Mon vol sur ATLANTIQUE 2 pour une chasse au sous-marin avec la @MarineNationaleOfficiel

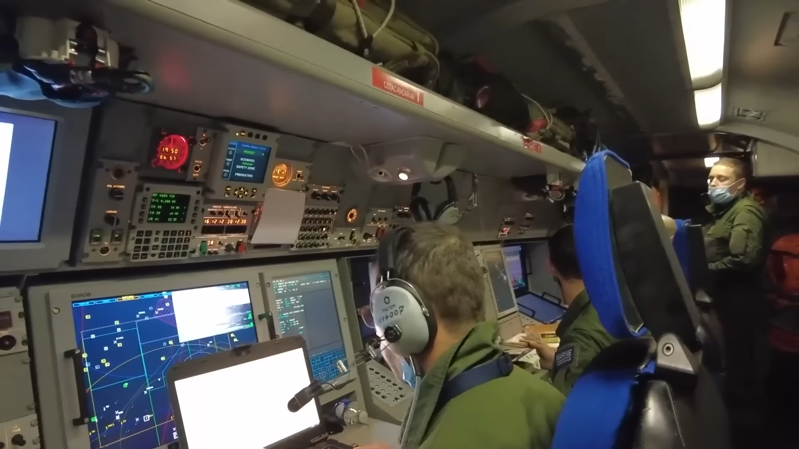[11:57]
Donc là, il peut gérer la totalité de toutes les informations. C'est lui qui va faire la fusion des données.
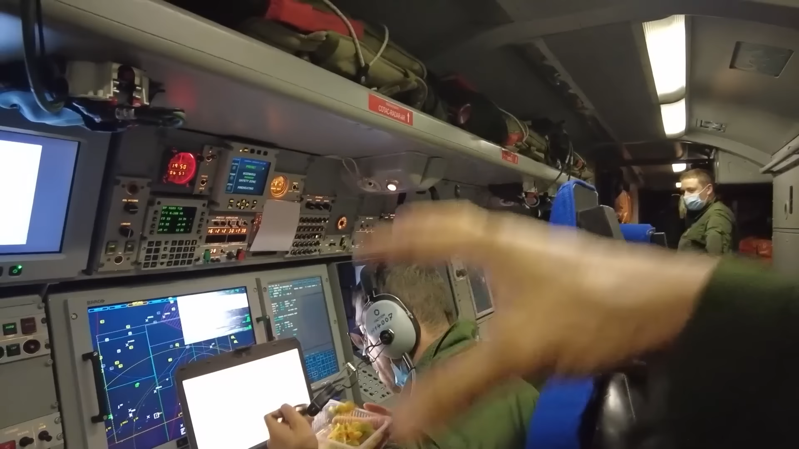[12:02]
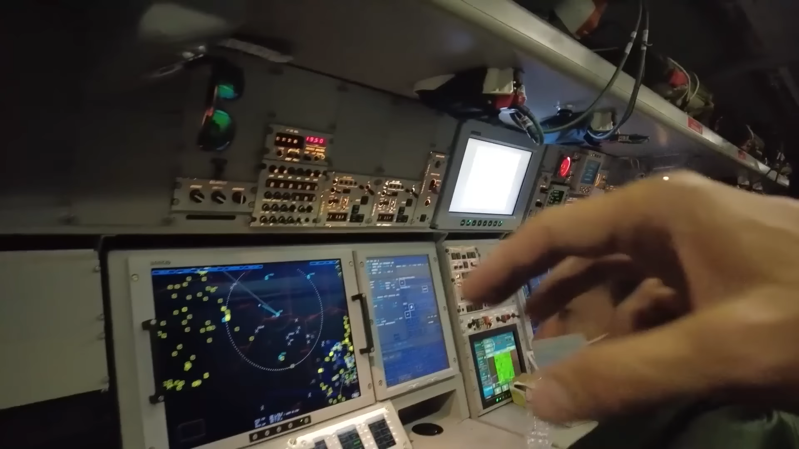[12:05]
À côté, on a le radariste. Donc là, lui, évidemment, il a un radar qui sort en dessous de l'avion qui va permettre de tourner à 360 degrés avec des capacités de suivre,
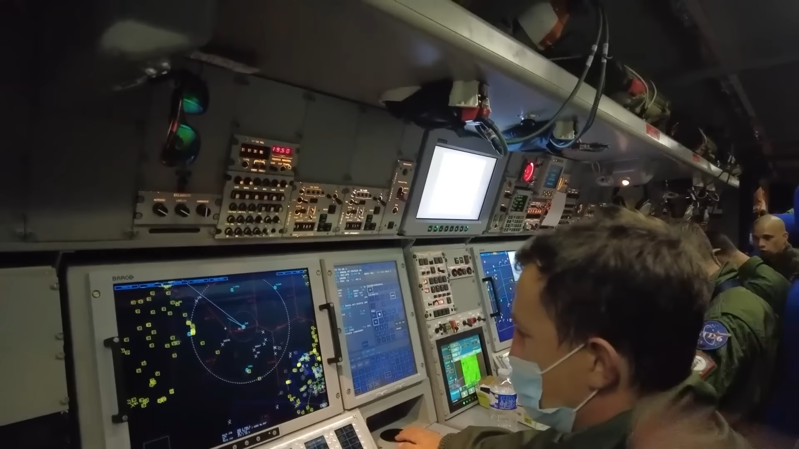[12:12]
évidemment, les bateaux, l'air, mais également maintenant le sol.